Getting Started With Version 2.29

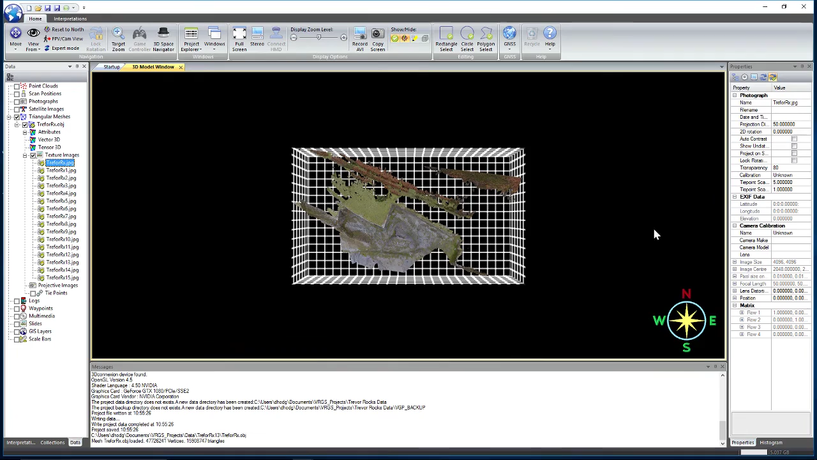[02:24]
So it's quite a large data set, but this also has 16 textures associated with it. So each one of these textures, as we can see from the properties here is 4096 by 4096. So there's a lot of detail. And even though we've got a large mesh with a large number of textures,
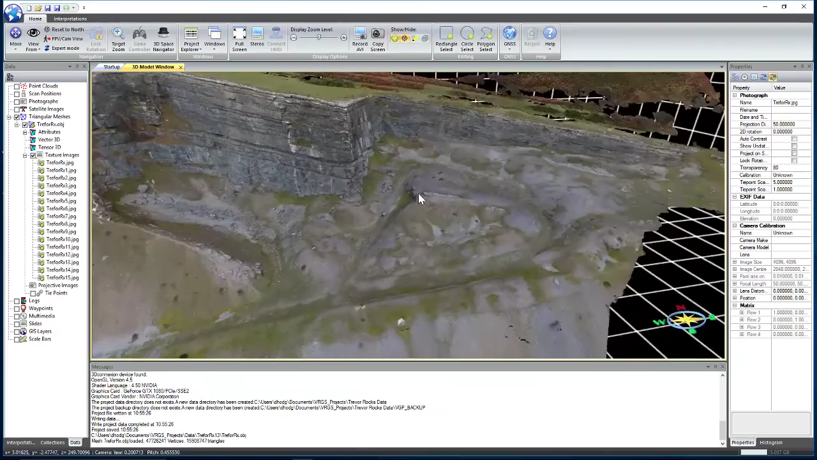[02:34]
we can see that the rendering speed and the frame rates we're getting are pretty high.
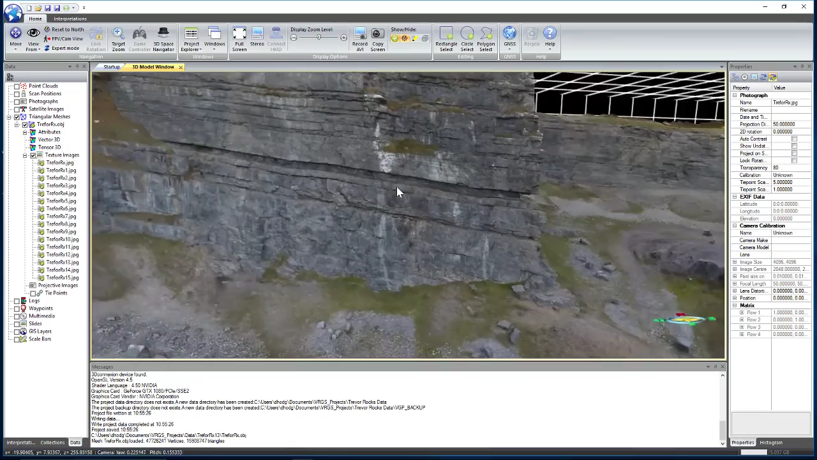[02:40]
So that covers getting started, creating a new project and importing some data.